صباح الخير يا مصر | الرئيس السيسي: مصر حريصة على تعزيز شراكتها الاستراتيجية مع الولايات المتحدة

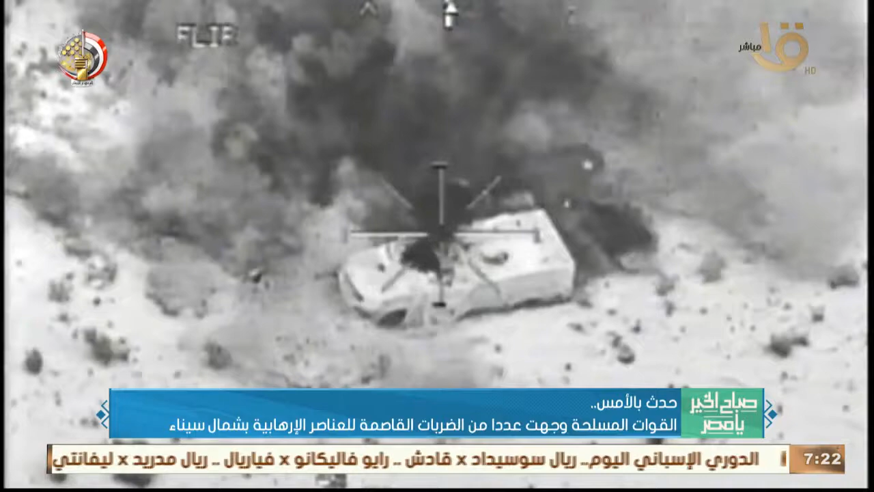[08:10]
تنفيذ مخططاتها الإجرامية نتج عنها مقتل
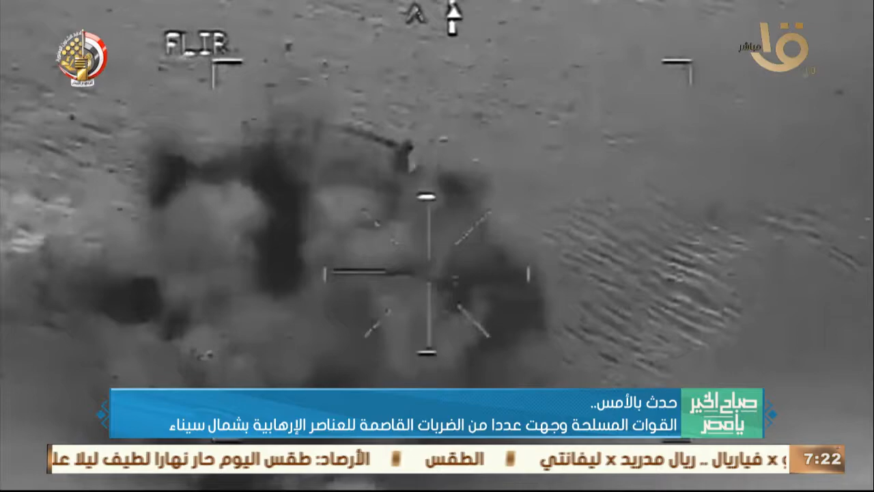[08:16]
تسعة عناصر تكفرية كما نجحت القوات المسلحة
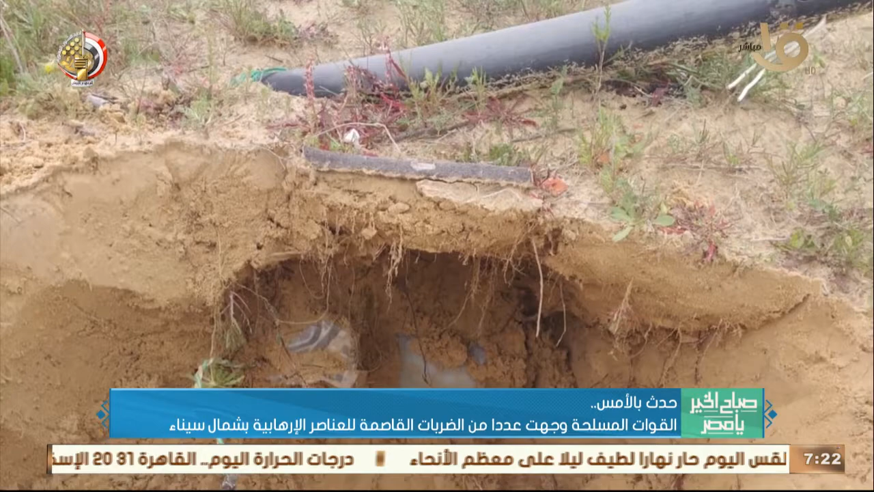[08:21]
في اكتشاف وتدمير عدد من العبوات الناسفة
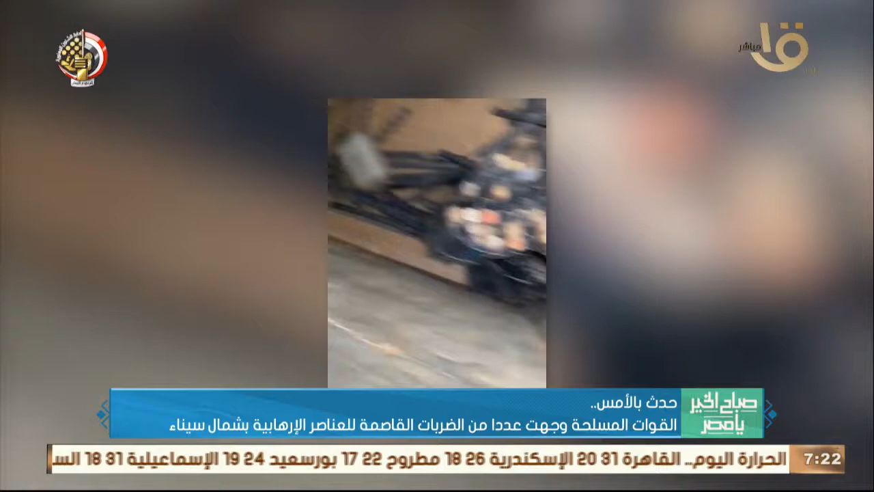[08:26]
المعدة لاستهداف قواتنا وفجر اليوم الحادي عشر من مايو واصلت قواتنا الجوية تنفيذ ضرباتها المركزة مما أصفر عن تدمير عربة
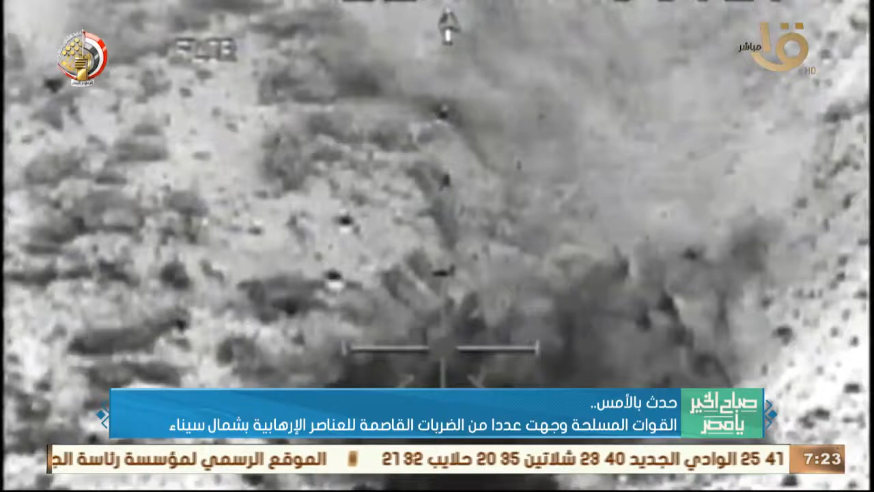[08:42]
ومقتل سبعة عناصر تكفرية كما تمكنت قوات إنفاذ القانون صباح اليوم من